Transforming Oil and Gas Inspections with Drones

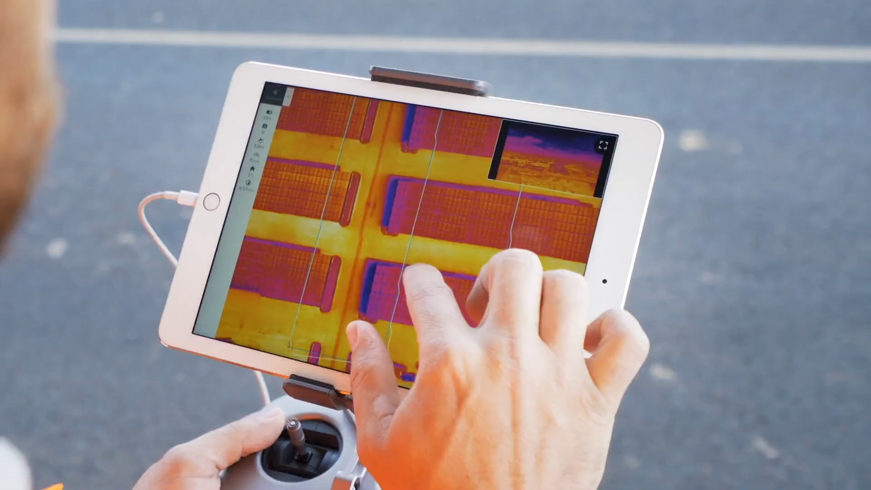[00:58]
Being able to do a thermal live map, you can essentially do an inspection right by the site without having to have someone go on there.
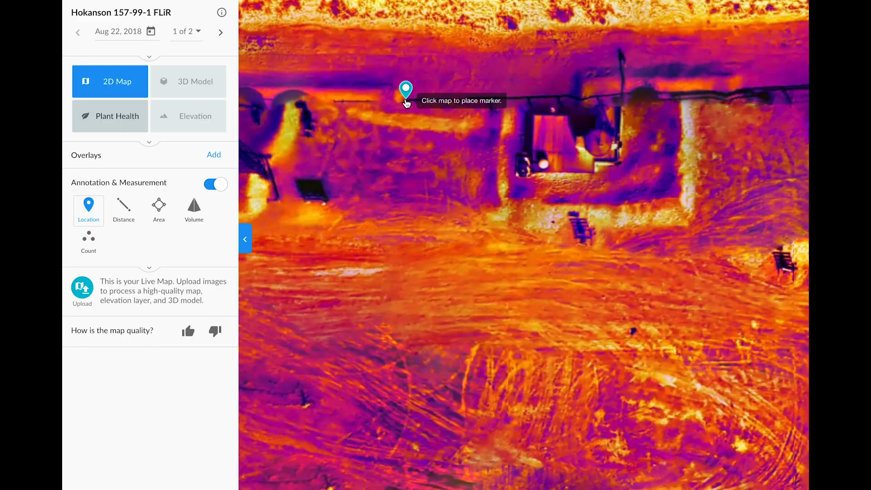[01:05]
And you can do your analysis right there and decide if there are pressure points,